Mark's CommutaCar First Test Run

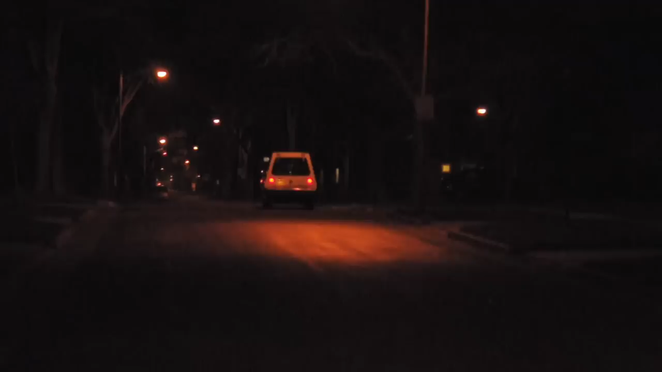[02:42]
So that vehicle just drove past me without an engine, without an exhaust system, without a radiator, without any gasoline. It's a street-legal vehicle, although it was made some time ago. Unfortunately, there's not very many street-legal all-electric vehicles you can just go out and buy right now. This vehicle has specs similar to that of a NEV, a neighborhood electric vehicle, although we're hoping to soup this one up a little bit and make it hit some pretty decent speeds.